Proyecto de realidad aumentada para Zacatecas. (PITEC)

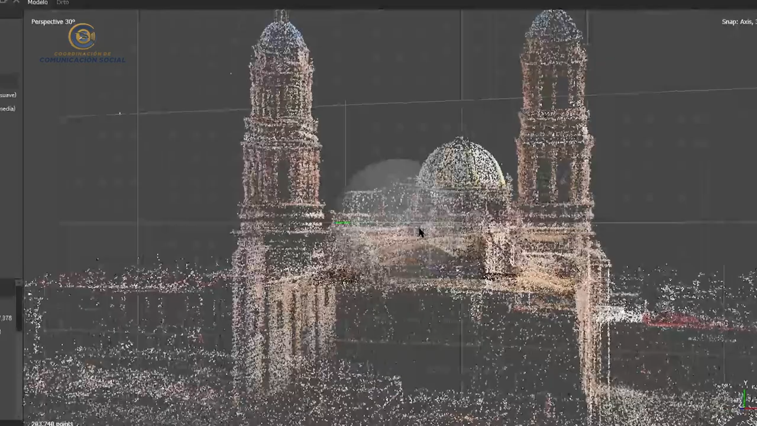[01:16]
La primera etapa es la creación de nube de puntos dispersa.
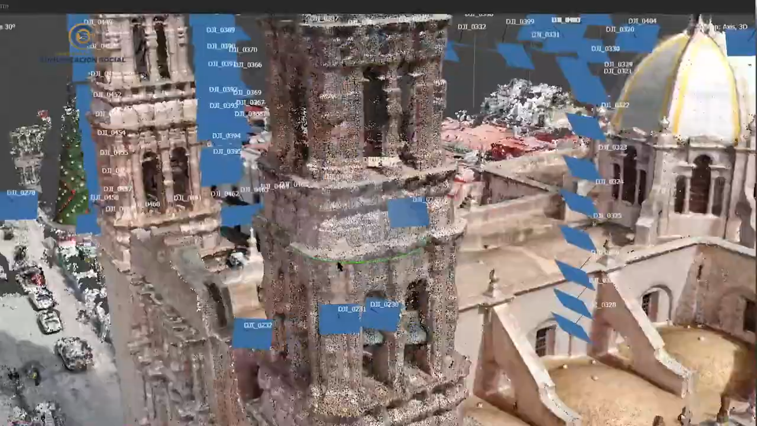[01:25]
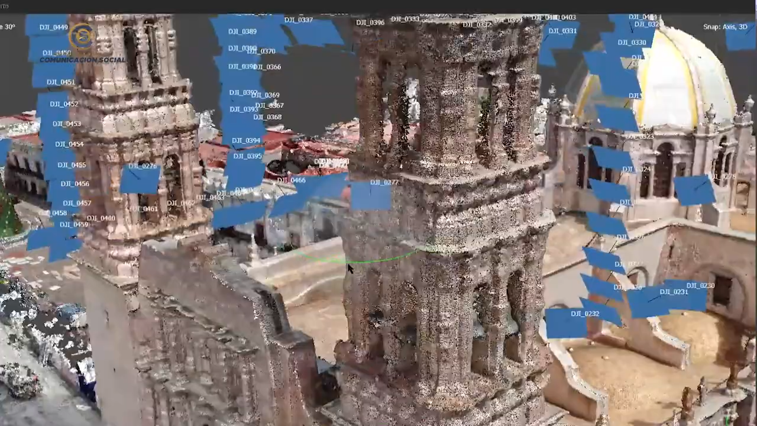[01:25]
La nube de puntos densa reafirma los puntos
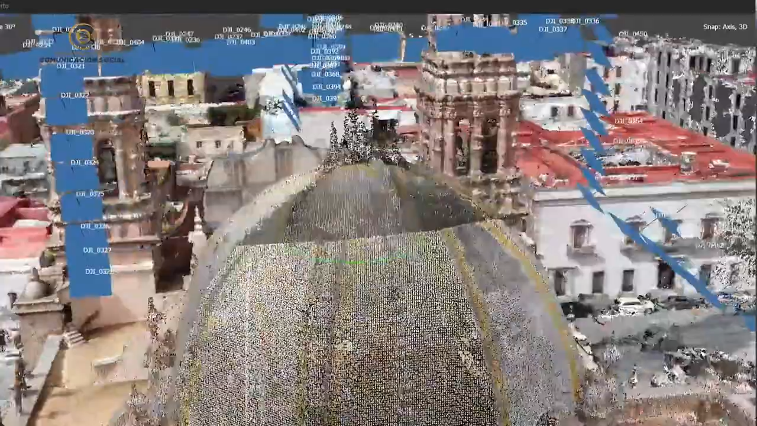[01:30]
creándolos un poco más crumosos y vistosos simulando cómo se vería el modelo tridimensional digital.
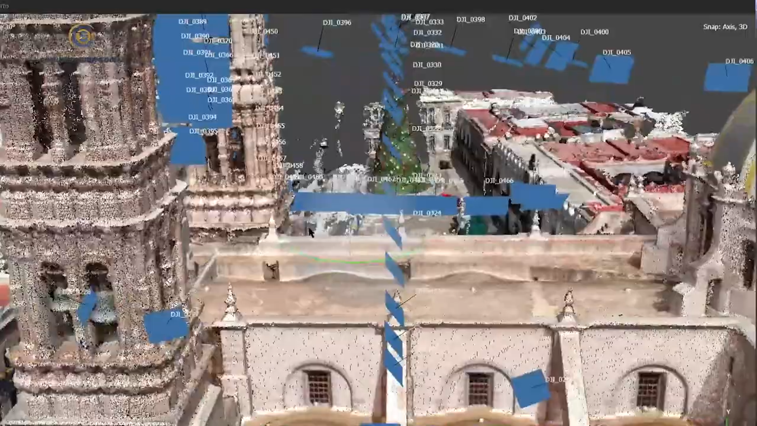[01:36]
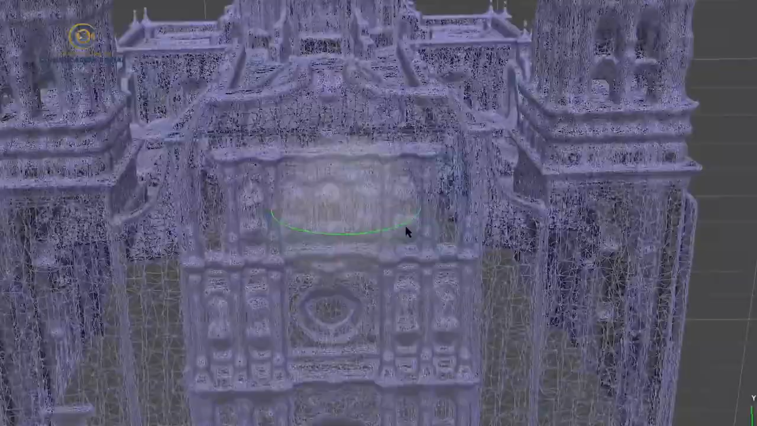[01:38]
Posteriormente estos puntos crean una malla de teslas o malla lineal.
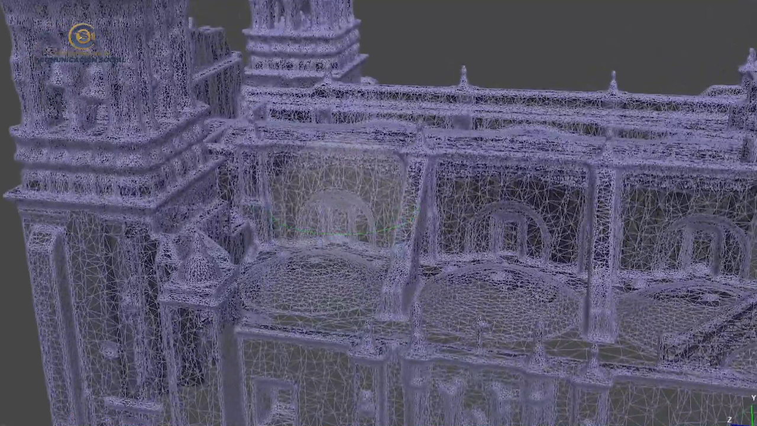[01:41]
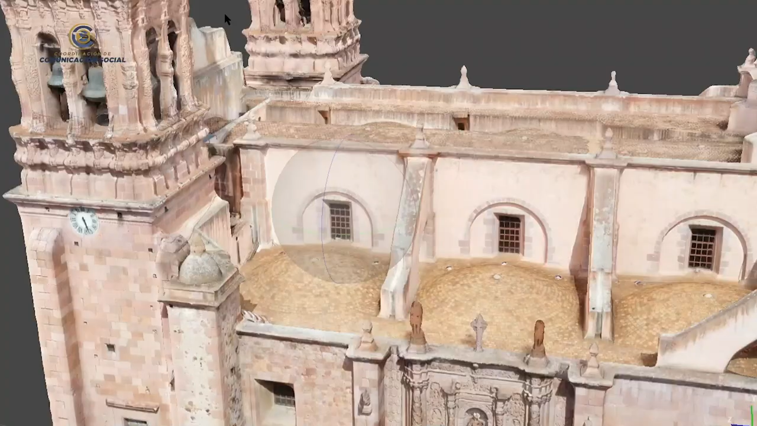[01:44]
Esta malla nos ayudará para recubrirlo con las imágenes obtenidas
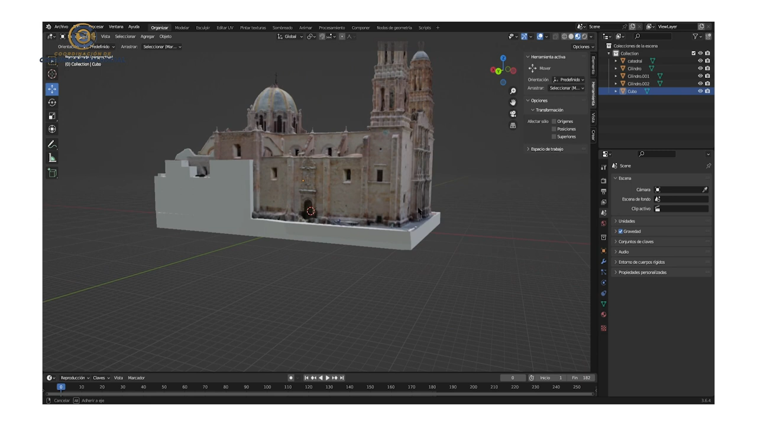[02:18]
Esta herramienta, este software nos ayuda y nos permite recrear las áreas faltantes de ciertas áreas con las cuales llega a tener el modelo.
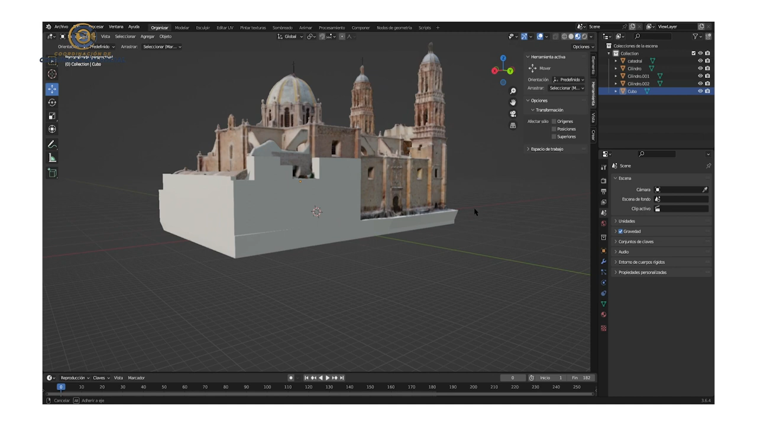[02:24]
Posteriormente teniendo en cuenta de ya recreadas
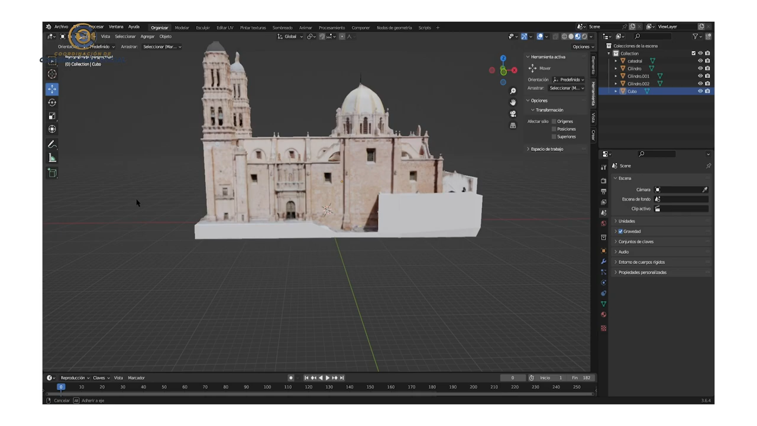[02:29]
las áreas faltantes y ajustadas
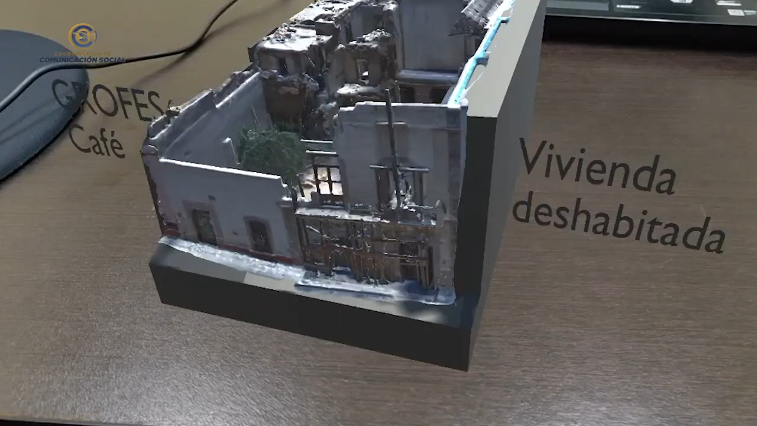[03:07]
podrá ayudar a crear planes de riesgo debido a que algunas estructuras ya cuentan con ciertos años de antigüedad.
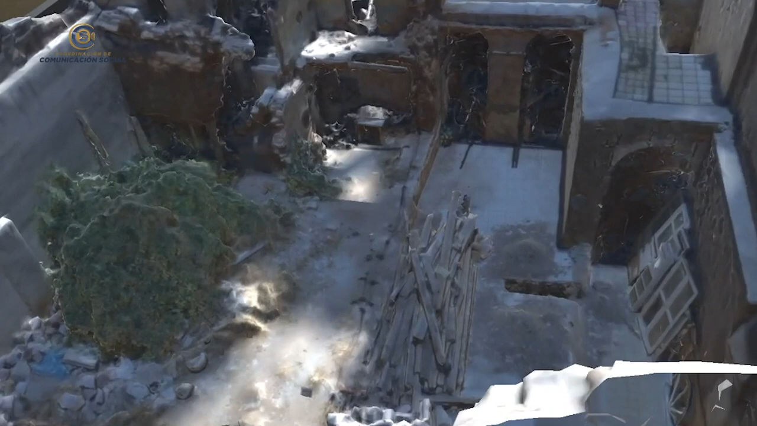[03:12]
Y muchas de ellas se encuentran en riesgo inminente de colapso, colocando no solamente el personal encargado, sino a los transeúntes en riesgo.